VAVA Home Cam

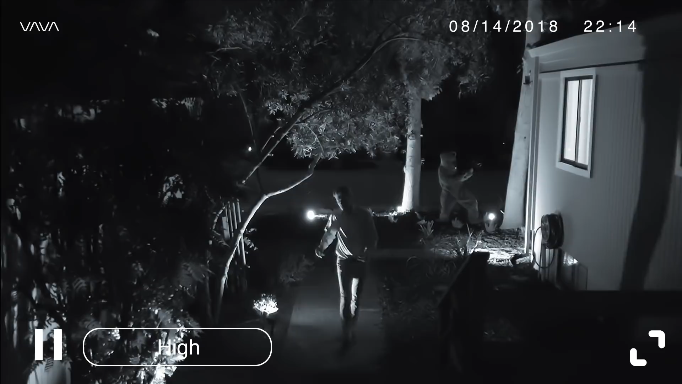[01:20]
I have supervision, and can see clearly in the dark, so nothing will get by me. Five.